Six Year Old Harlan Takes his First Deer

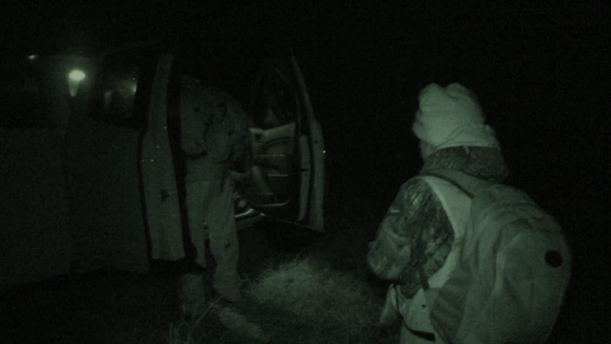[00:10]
It's youth season in Kentucky, and 6-year-old Harlan Tipton is headed to the blind with his Papaw Keith,
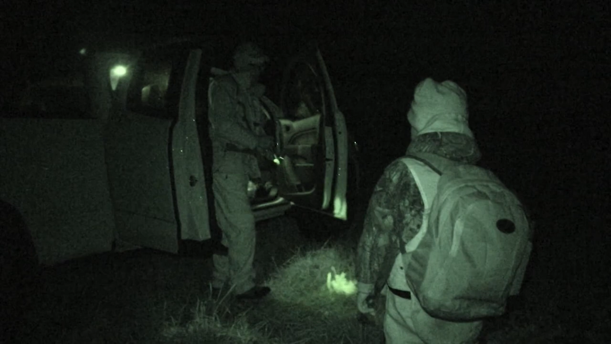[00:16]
looking to bag his first beer.